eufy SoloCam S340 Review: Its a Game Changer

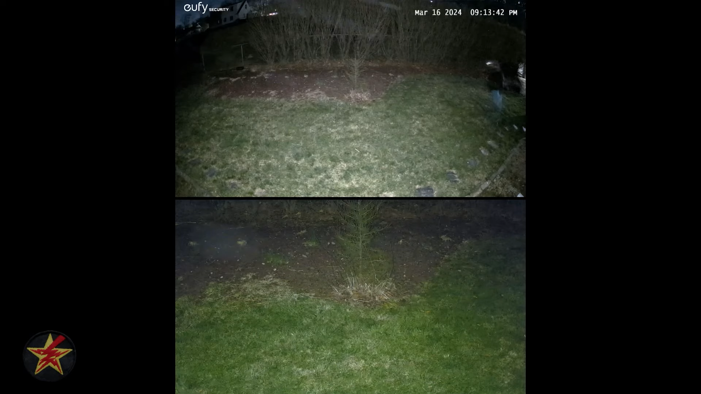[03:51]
And even in darker lighting situations where I fall on my face, all for the purposes of thoroughly testing this. And if that doesn't deserve a like, I don't know what does.
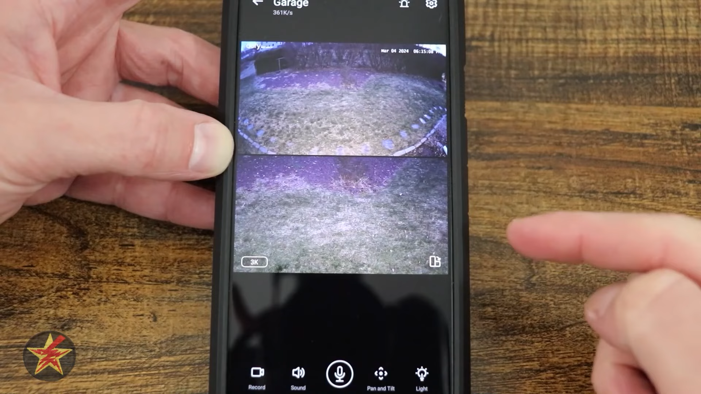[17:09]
So this is your wide angle versus your zoomed in. For now, I'm going to turn the light off. So you're going to see this, it's going to fade itself out. It's not quite dark enough yet where it needs to engage the IR lights, which is good.
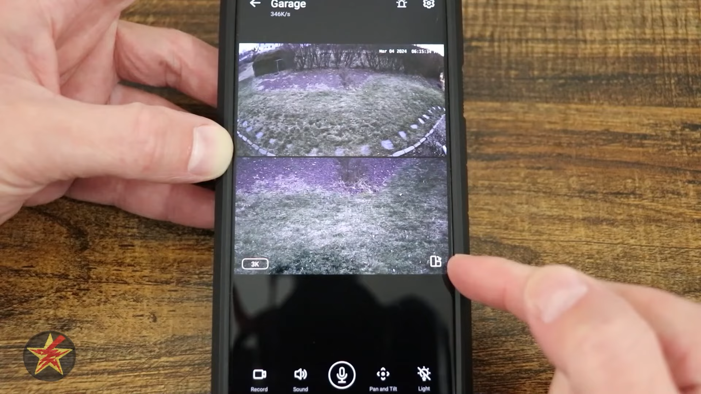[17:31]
And from here, we have the ability to flip the view of this.
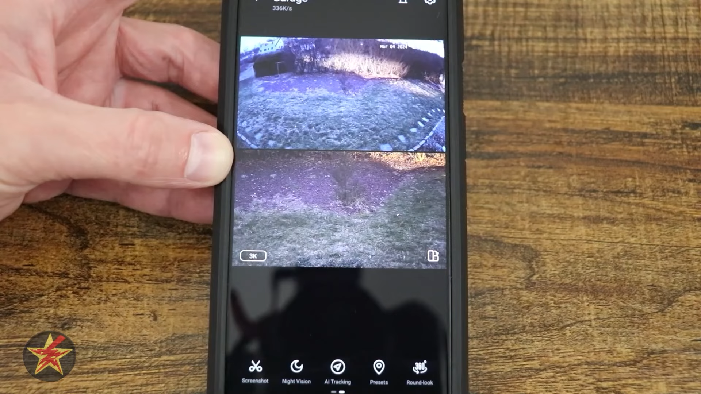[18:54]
So doing a screenshot takes a still frame of whatever's going on in frame. I've got my night vision.
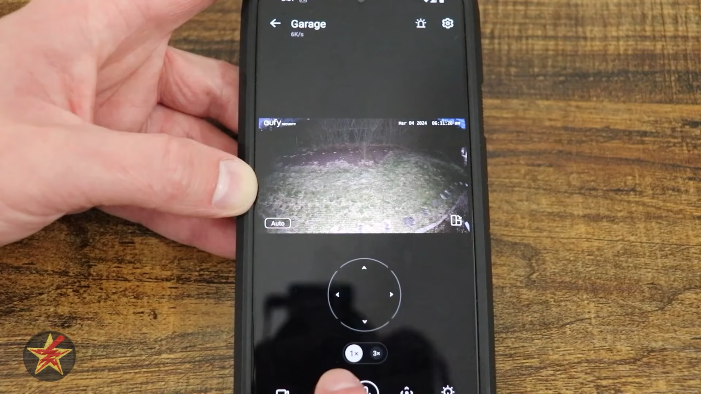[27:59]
If I select three, this will push in and zoom and swap cameras, and then I'll pull that back out.
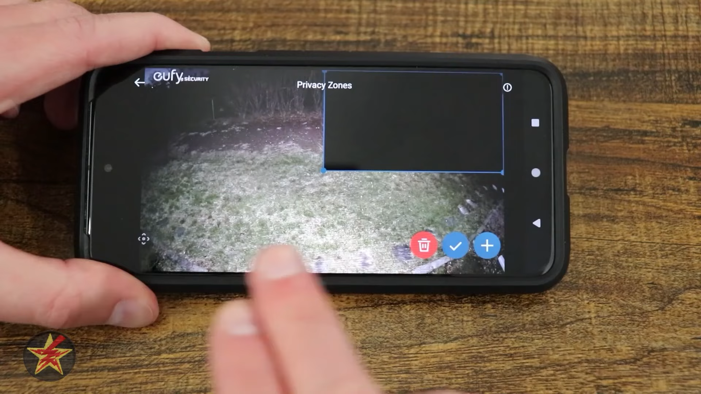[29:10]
Do not allow me to see what is over here. In my case, I have a house over there.
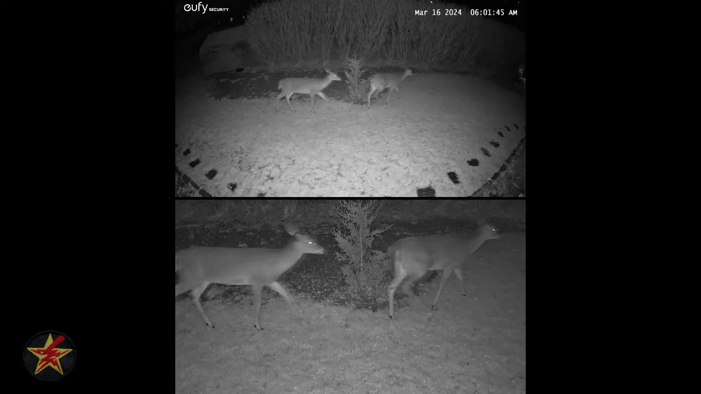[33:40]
The only thing is, if you are using the LED lights at night, there is minimal ghosting that you might see depending on how quickly your target is moving.
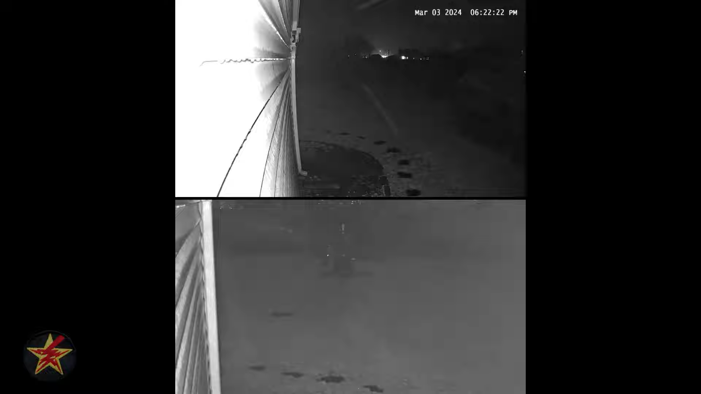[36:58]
My case, I could rotate to a certain extent and my wide field
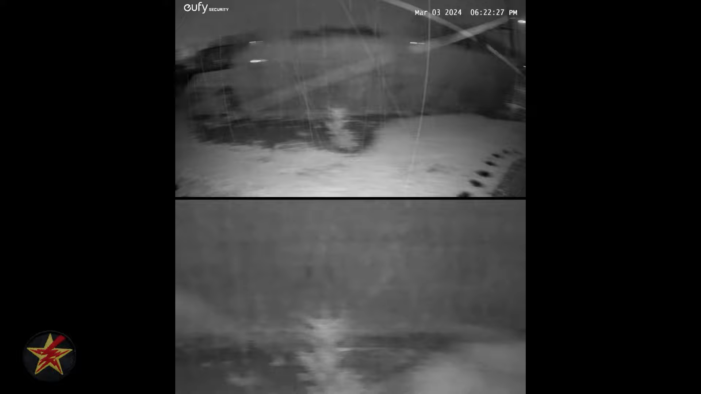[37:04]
of view would get washed out because my LEDs and the IR lights were over here. This, the zoomed, could still see a little bit because it wasn't as close to the wall as my other camera lens.